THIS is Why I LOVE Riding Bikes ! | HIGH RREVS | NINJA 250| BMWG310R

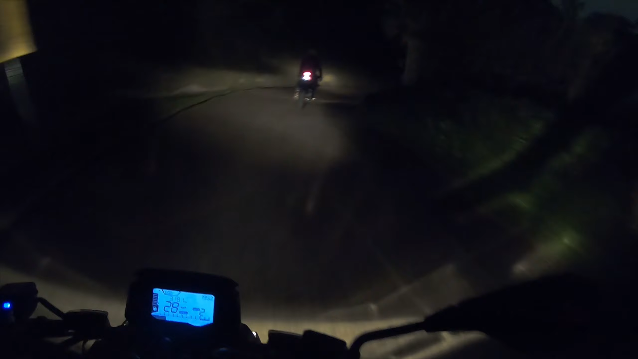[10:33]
यो चाहिँ जापानको वान अफ द स्टिपेस्ट रोड है एज यु क्यान सी पुरा ओह्रालो मात्र छ यो बाटो त आइरहेको त जुन बाटो पनि जान सक्छ होला है
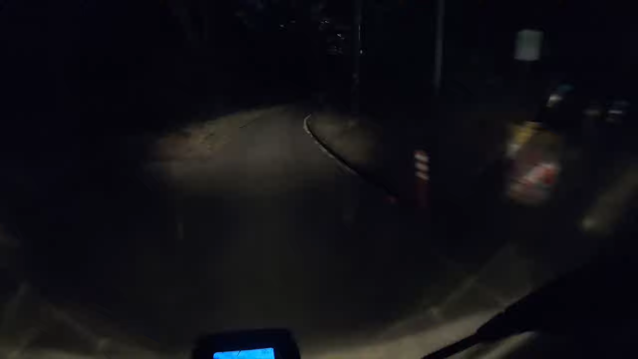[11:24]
खतरा भ्यू देख्दो रहेछ यहाँबाट चाहिँ ओरल आए पनि
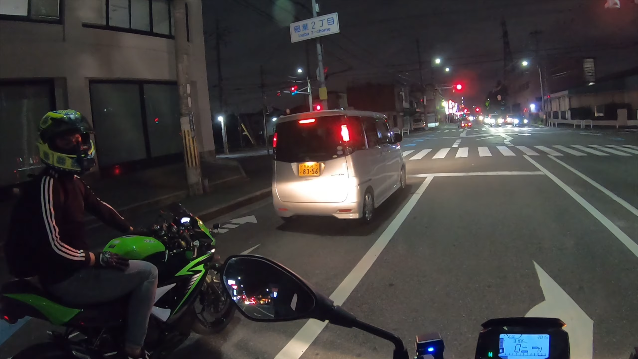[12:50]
त्यही त ठाउँ चाहिँ दामी थियो तर अलिकति ऊ भयो कि है बाटो बन्द रहेछ कि नभए त दामी हुन्थ्यो ल ल है त ल ब्रो है ओके
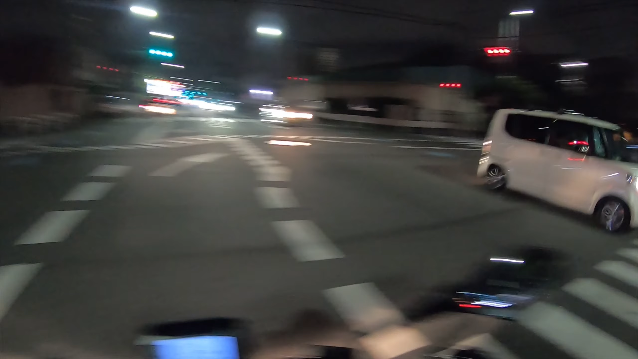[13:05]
सो ब्रो चाहिँ अब आफ्नो बाटो लायो म पनि आफ्नो घरतिर लाग्छु है क्लासिक जापानिज बाइकहरू हो यो चाहिँ सुजुकी क्लासिक जापानिज बाइक
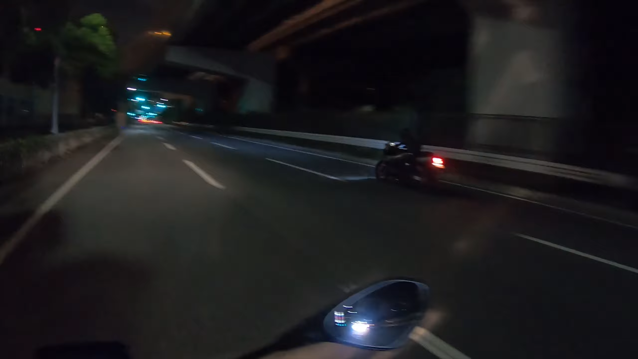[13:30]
Look at that.
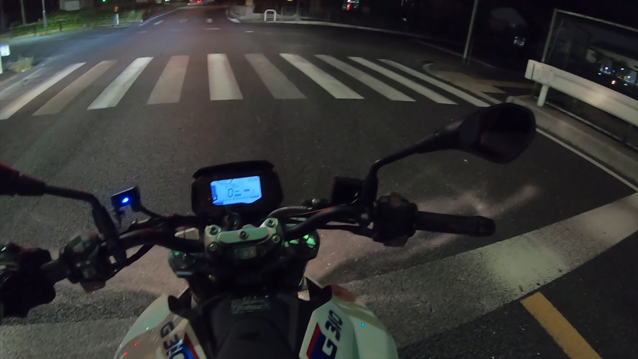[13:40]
आज चाहिँ दौडो कुद्यो बाइक 100 किलोमिटर भन्दा बढी नै कुद्यो आज चाहिँ अब चाहिँ टक्क लगाएर हाइवे चढेर
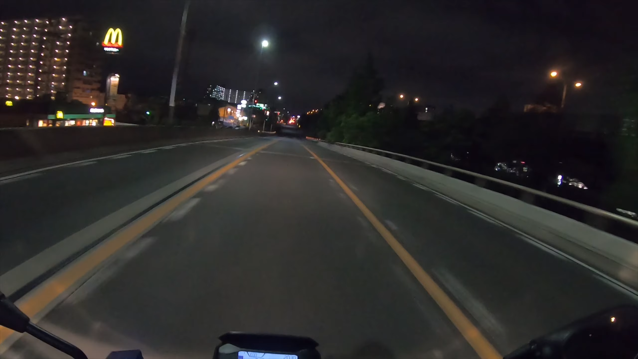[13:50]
ऊ त्यो हाइवे हो चढ्ने चाहिँ चढ्ने ठाउँ चाहिँ मलाई यहाँको थाहा छैन त्यही भएर बिस्तारै जाउँ है तर जस्तो छ अलिकति
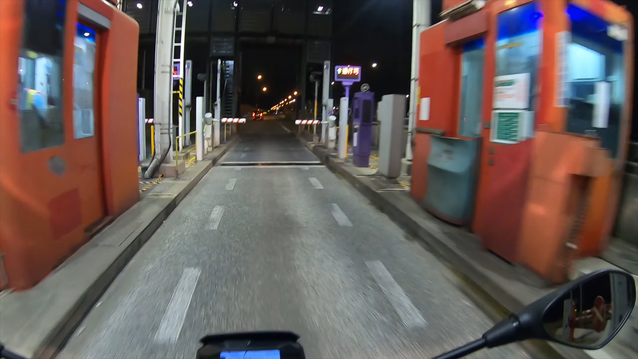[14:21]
त्यति सानो बाढ छ बाढ नउठे पनि बिचबाट बाइक छिर्छ क्या अब हाइवेमा चाहिँ मेन प्रब्लम चाहिँ सबैभन्दा ठुलो हुने है हो है